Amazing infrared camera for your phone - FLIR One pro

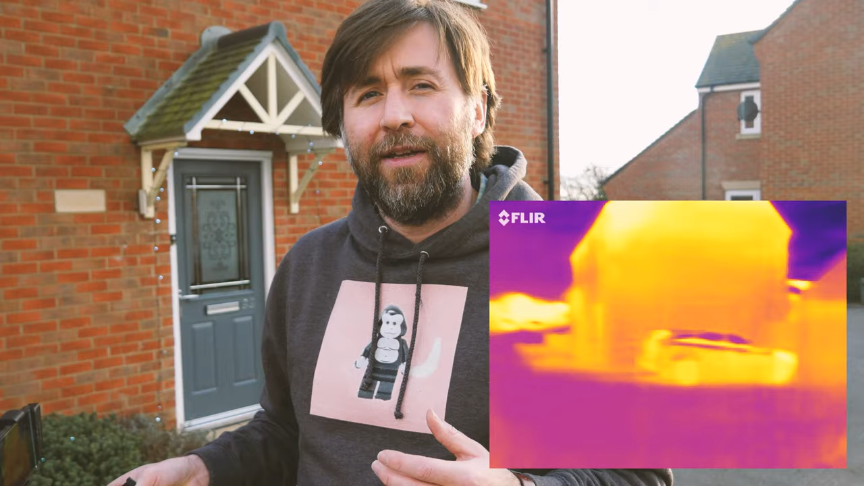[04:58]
It's actually a really cold day today, but the sun's been out all day and actually a lot of the surfaces,
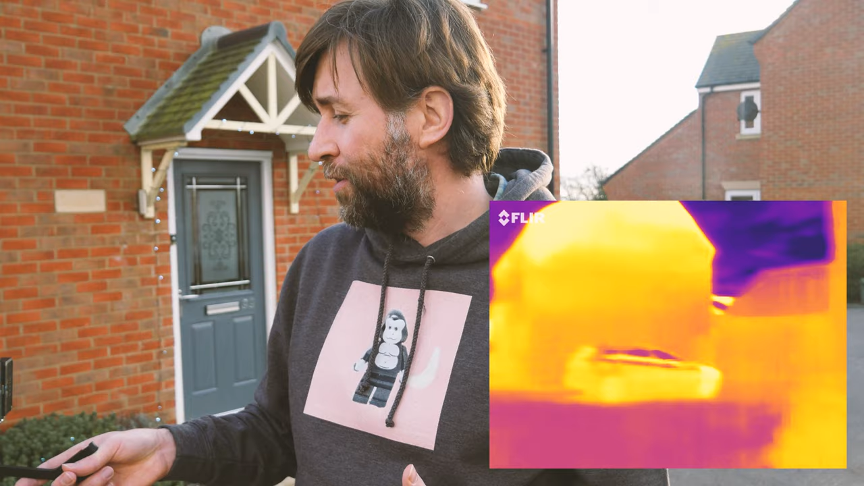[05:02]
the surfaces of my walls, for example, have been heated up by the sun throughout the day.
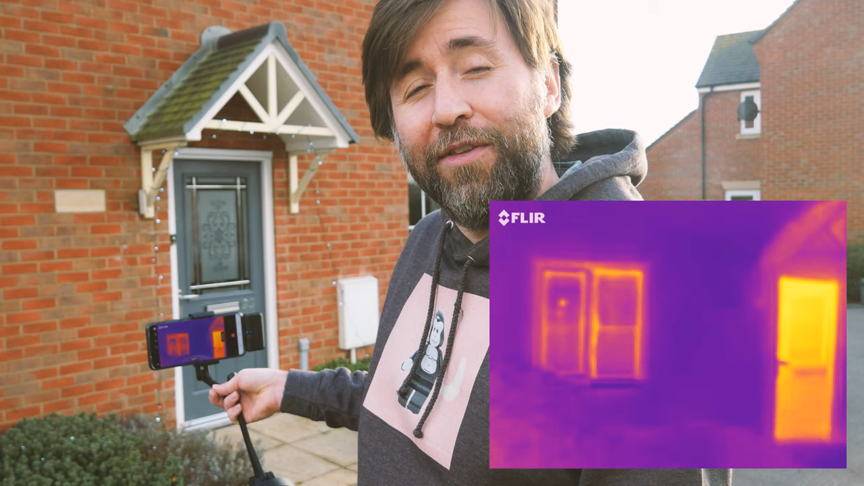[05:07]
And so now they're re-emitting that heat as infrared.
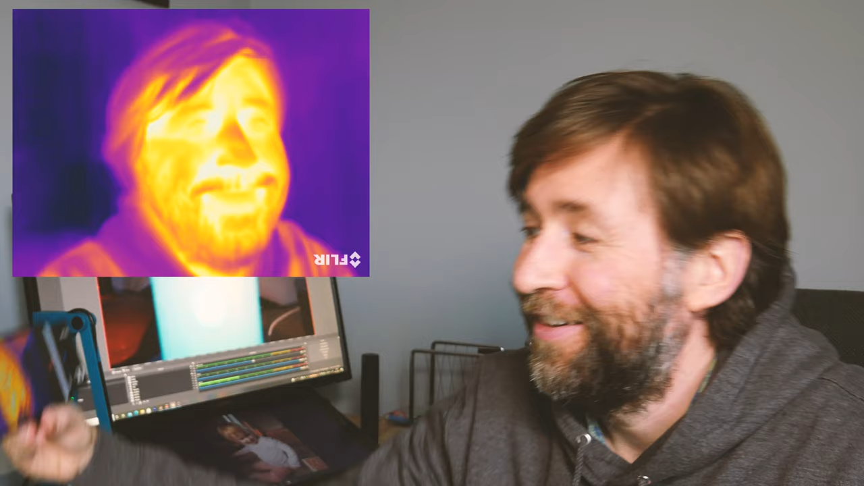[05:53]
That's selfie mode. This is a really cool thing. This is very cool.
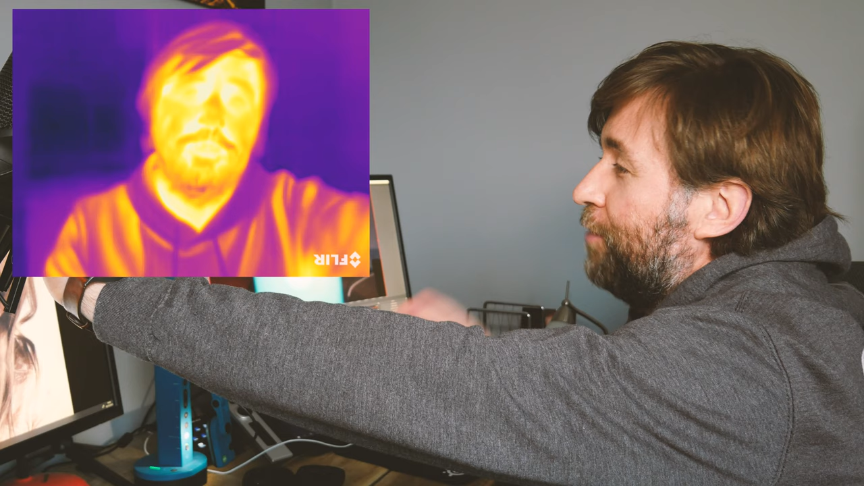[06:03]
Thank you very much to FLIR for sending me this for review. You may have noticed that there's actually two cameras on here. One is the IR sensor and the other is just a standard image sensor.